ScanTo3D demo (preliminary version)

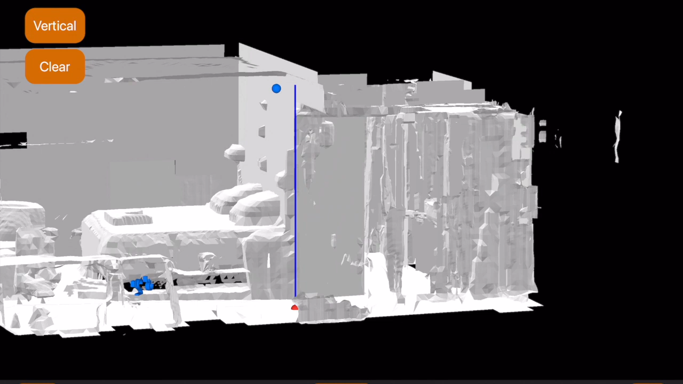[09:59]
fat fingers very accurately the point above the floor.
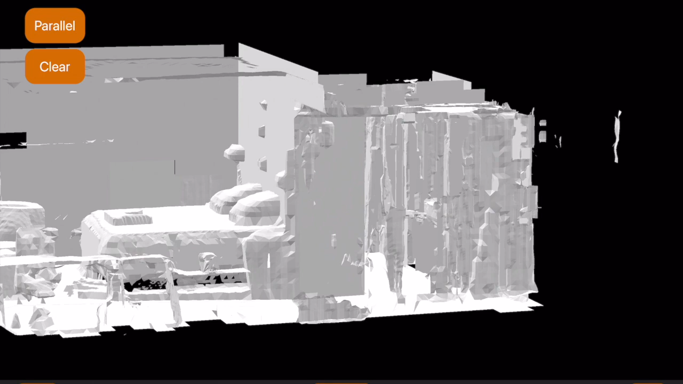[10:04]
I just pick a point on the ceiling and it scoots it over to a point which is vertically above. Now I'm going to shift modes and get horizontal distances, which at this stage of the app is a little bit harder.
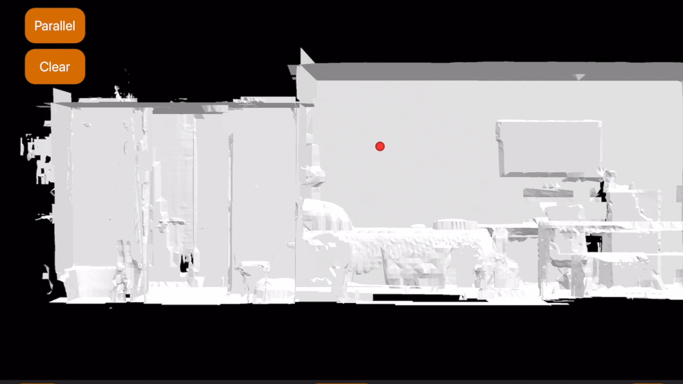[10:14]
I'm going to try to pick a point, like with a laser rangefinder opposite on the wall.
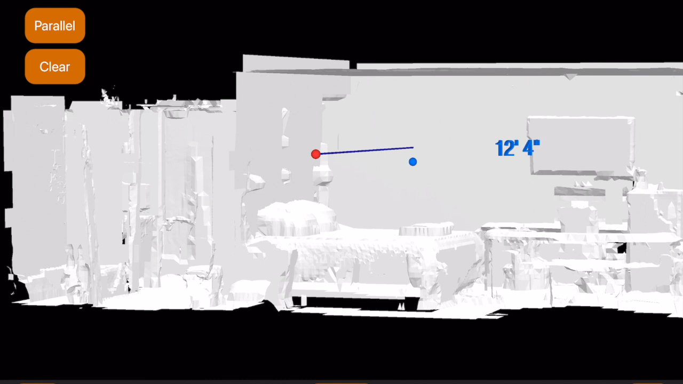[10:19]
I'm using what's called parallel mode, which makes it parallel to the ceiling and the ground,
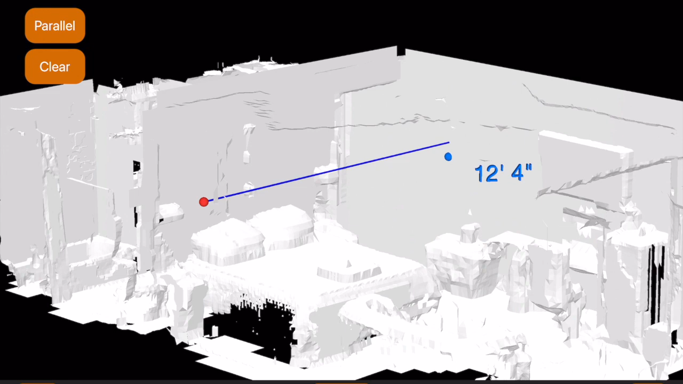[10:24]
but it's not making it parallel to the walls.
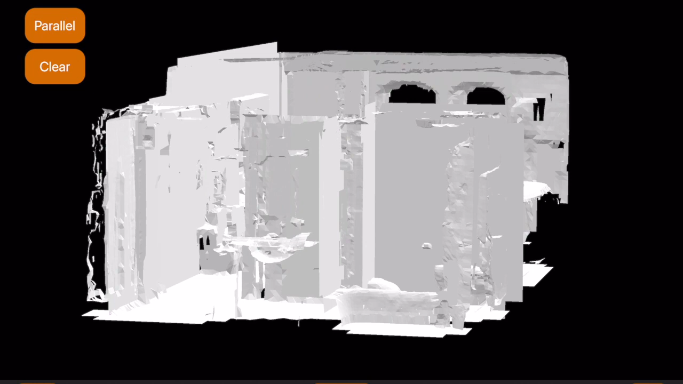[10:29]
And so if I don't do this carefully, it will get a somewhat diagonal measurement from one point to the other.
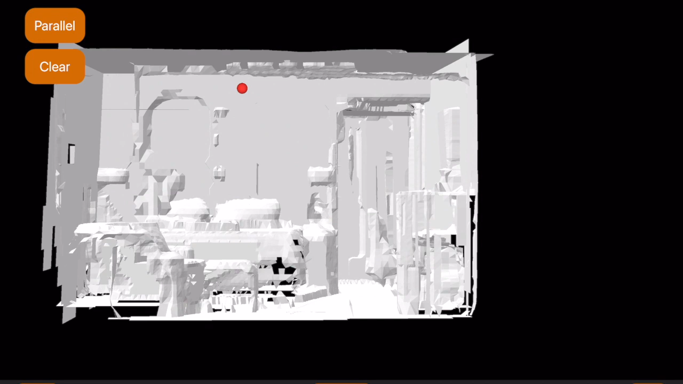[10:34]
So I'm trying to select a point that will straighten it out and make it horizontal,
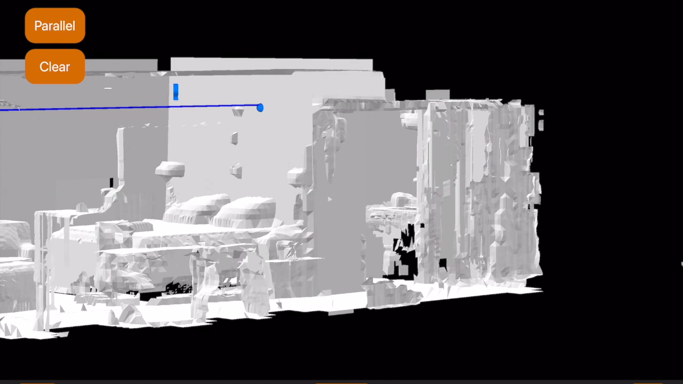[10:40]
as you see, but it might be a little bit diagonal across the room. So this is a refinement that we're currently working on,
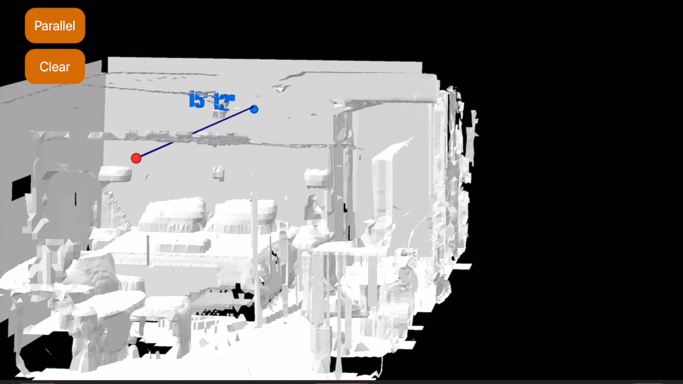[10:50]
is to make these measurements that go across the room go orthogonal to the wall that you're measuring from,
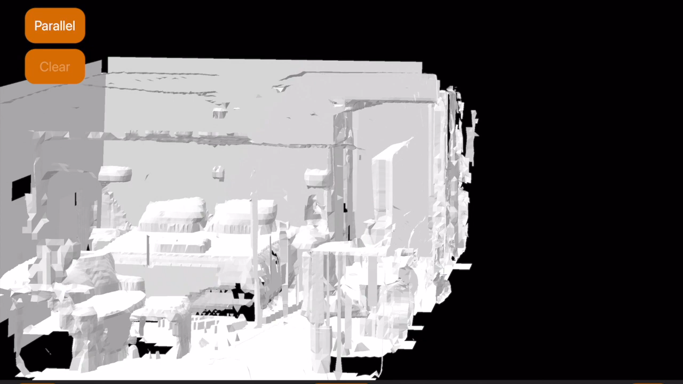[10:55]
and so we can get accurate measurements.
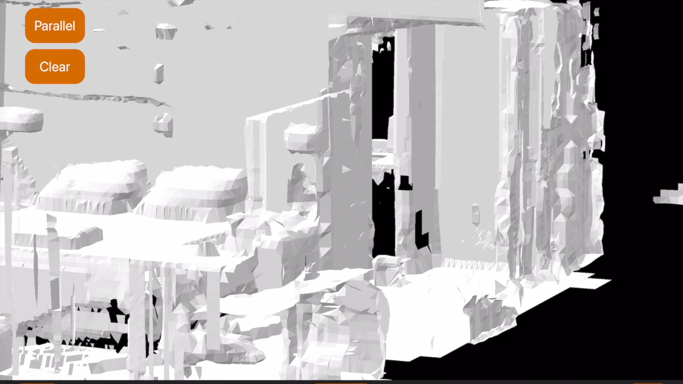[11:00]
But anyway, what I measured there was the distances from wall to wall and the two directions across the main room.
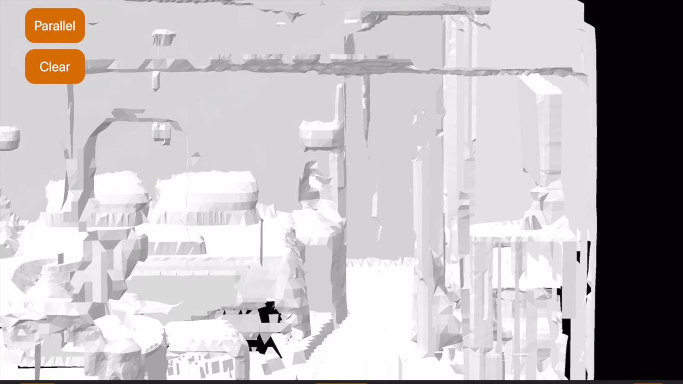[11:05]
And I got something that was a little bit off. And so I don't know if my original measurements in the room were a little bit diagonal.
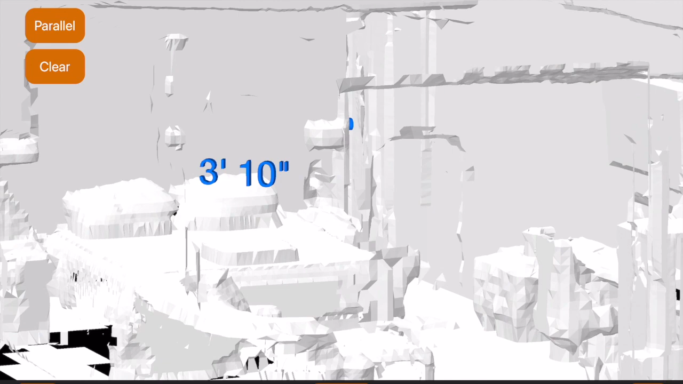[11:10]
I checked out of the room, so I don't have those measurements.
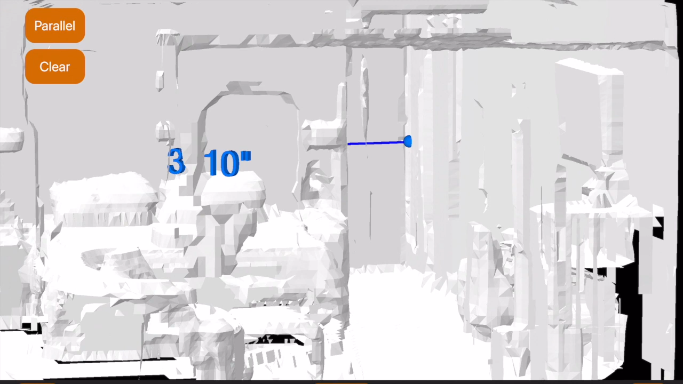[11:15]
I got 12 foot 4 and 16 feet,
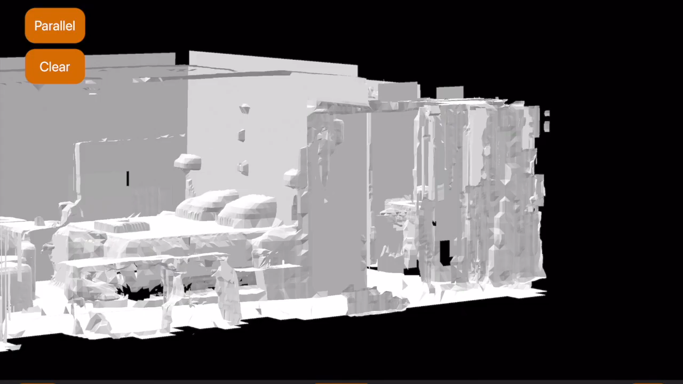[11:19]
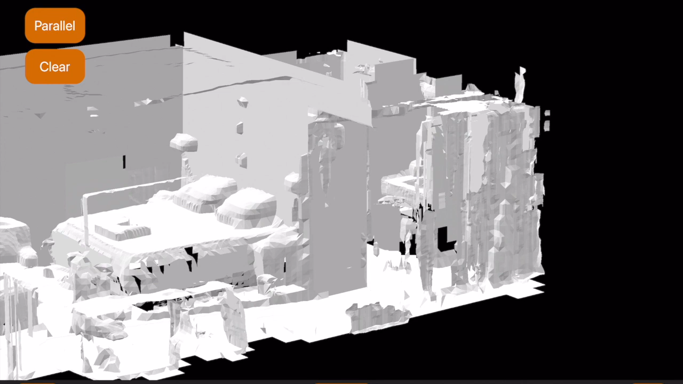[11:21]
which was a little bit less than the measurements in the room. Then I just measured here, you saw me measure the entry ray width.
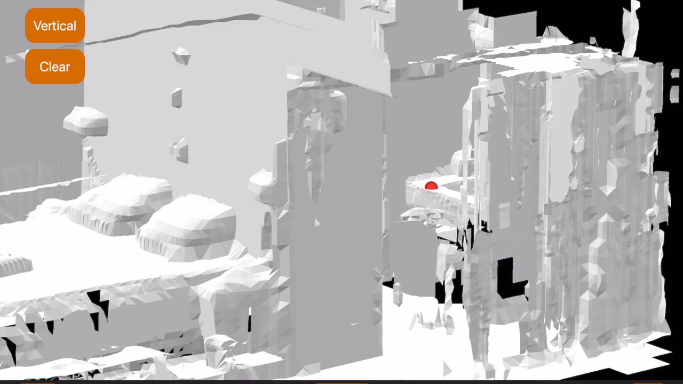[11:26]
I got 3 foot 10 inches, which is almost exactly what I measured in the room.
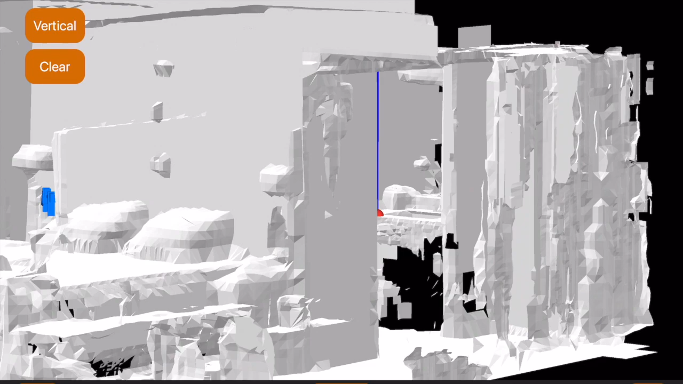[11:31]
Now I'm going from the sink to the ceiling.
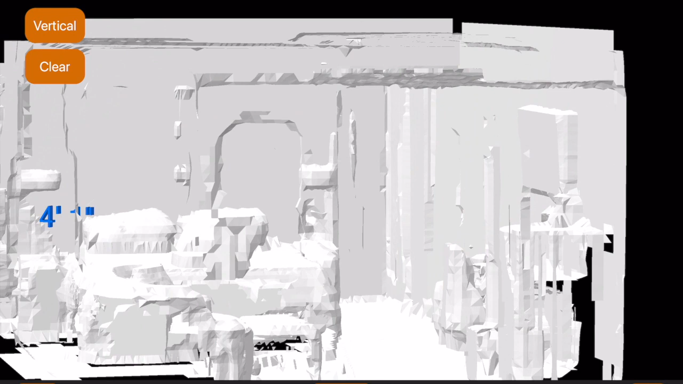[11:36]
I got 4 foot 1 inch, which is again almost identical to what I measured when I was in the room.
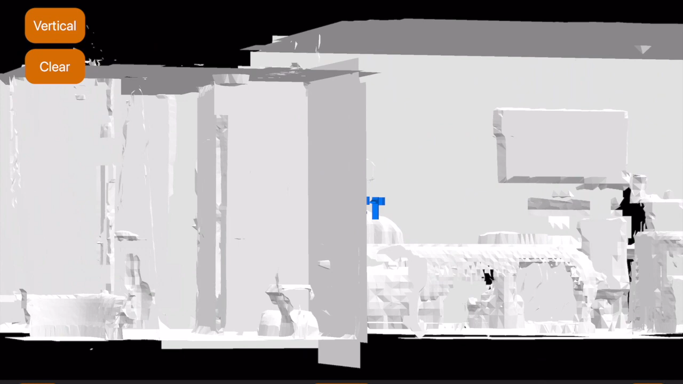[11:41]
And now I'm going to shift to the jam to jam in the bathroom door.
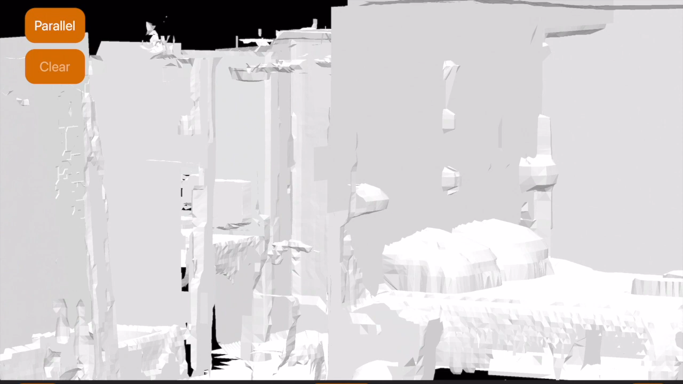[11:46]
There's one side of the jam, there's the other side of the jam.
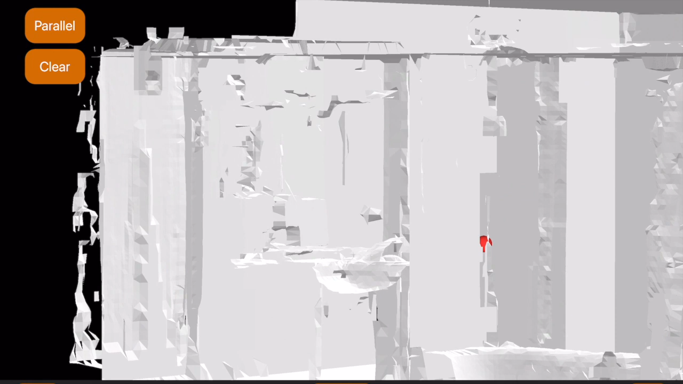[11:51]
And so these are exactly the same measurements in the same order that I did by hand.
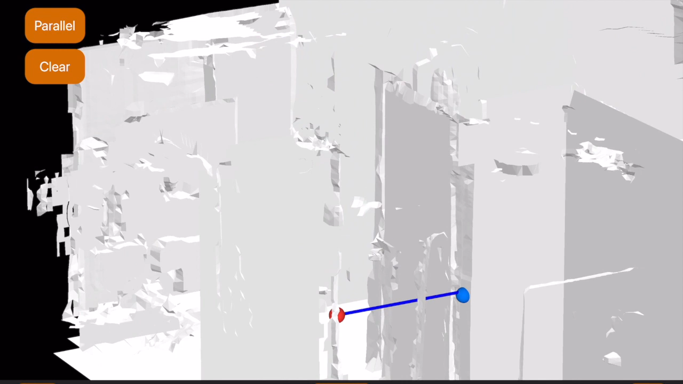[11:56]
And I got 2 foot 11 there, which is really close to the 3 foot that I got.
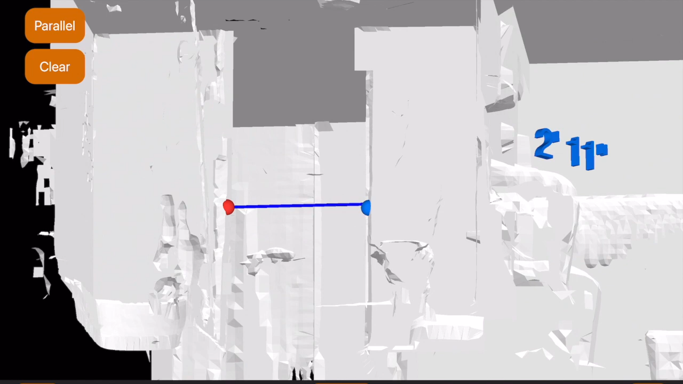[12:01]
I'm measuring it by hand. And finally I'm going to do floor to ceiling in the bathroom, which is lower ceiling, as you can see in the CAD model here.
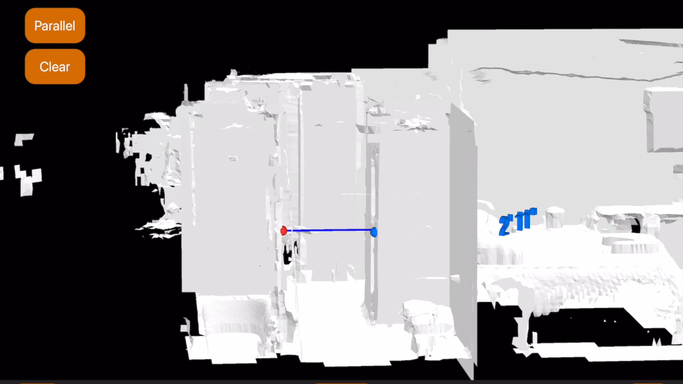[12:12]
And so some spot on the floor, like there, to some spot on the ceiling, which is on the flat part of the ceiling.
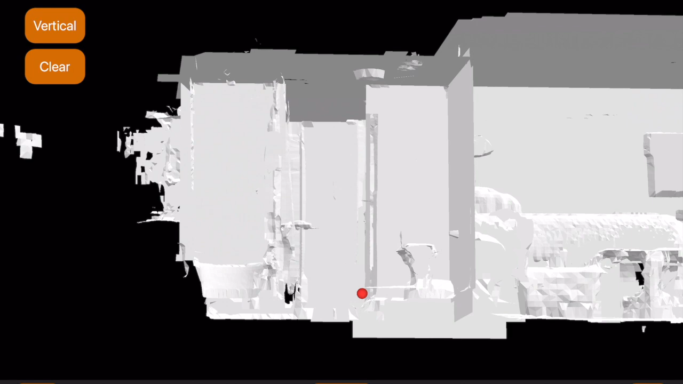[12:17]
And then it will scoot it over to directly above.